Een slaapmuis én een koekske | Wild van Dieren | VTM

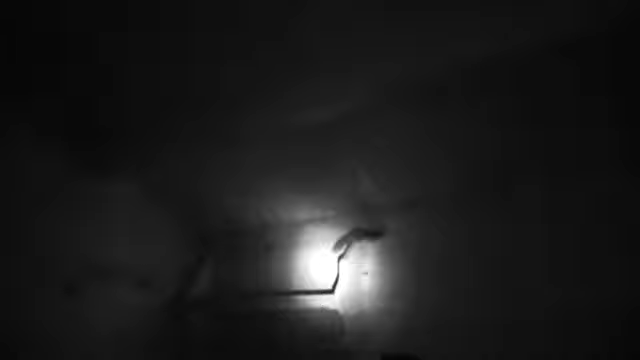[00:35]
Hier, hij zit hier. Hier, plak ik langs mij. Het is een warmte, lange staart.
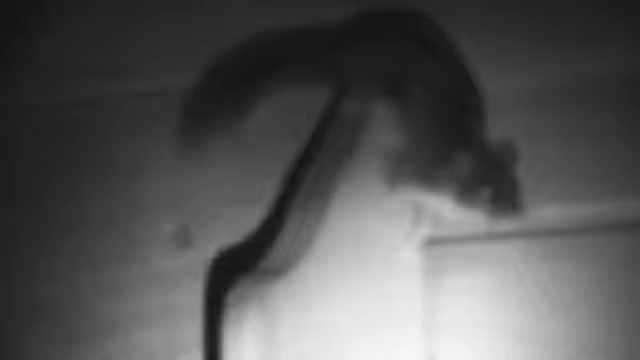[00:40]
Dat is een ding. Een slaapmuis.
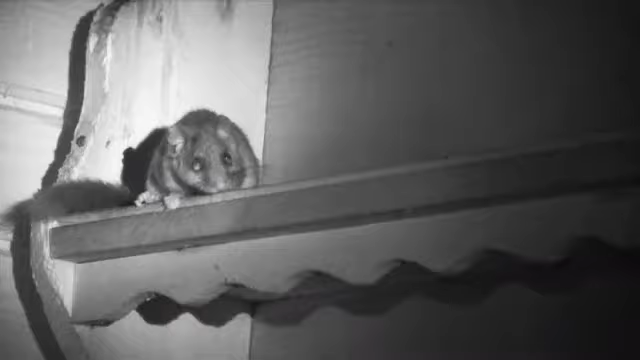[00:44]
En geen masker. Dus dat is een zevenslaper. Hoppla, zijn pootjes wat kuizen. Prachtig.
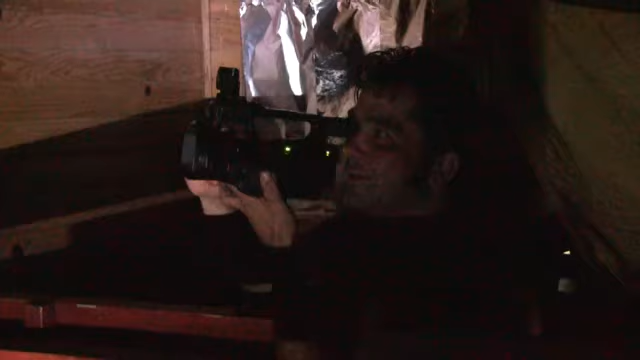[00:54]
Het is een staartje, sjouwen. Super, super. Dat is uiterst zeldzaam. En dat zit hier op de eter van mij. Die slaat zeven maanden van een jaar. Vandaar zevenslaper. En de helft van zijn lichaamsgewicht verdwijnt dan in die tijd. Dus die kan wel een koekje gebruiken.
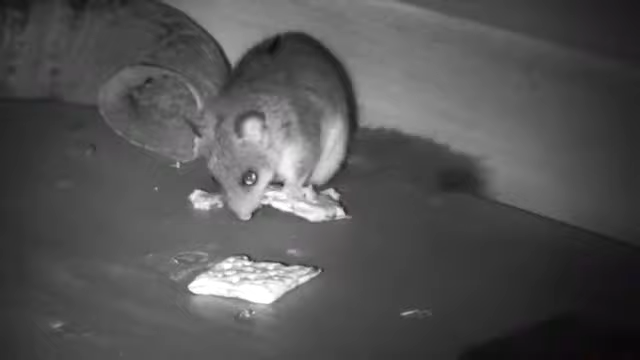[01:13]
Ja.
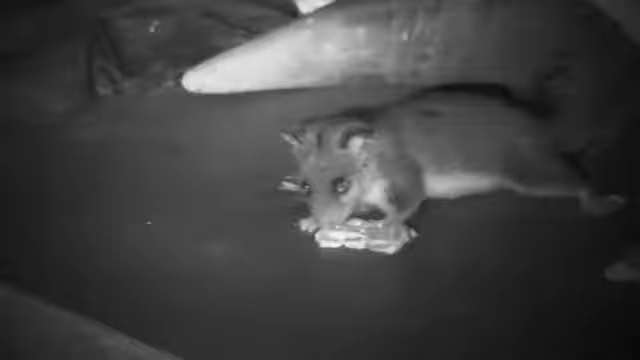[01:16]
Zevenslaperblij en Frankblij. Wat een prachtig beestje, zeg.